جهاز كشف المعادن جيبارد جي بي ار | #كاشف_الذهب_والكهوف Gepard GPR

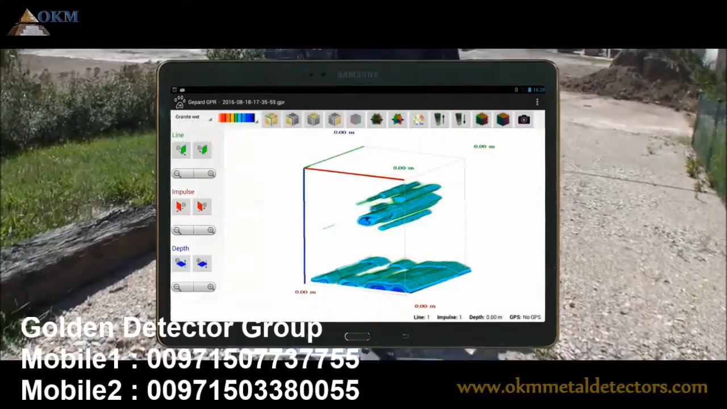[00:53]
You simply scan several traverses to
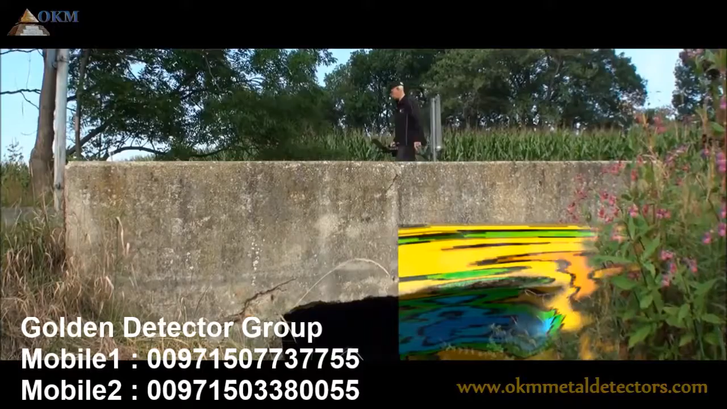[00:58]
collect enough data so the application can calculate a simplified 3D model of the underground.
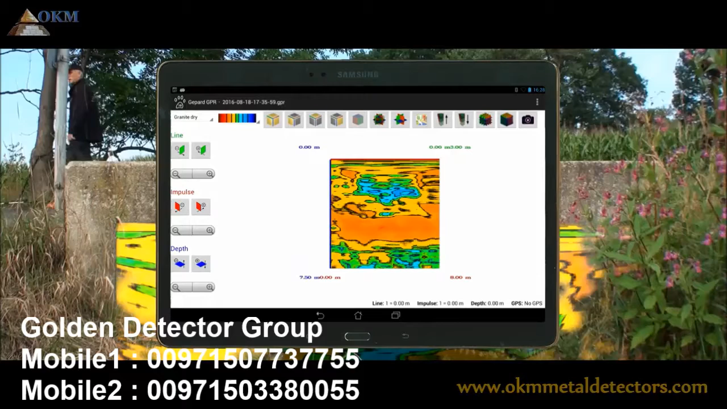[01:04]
Some filter options and color schemes can be used to get the best information out of the scanned data.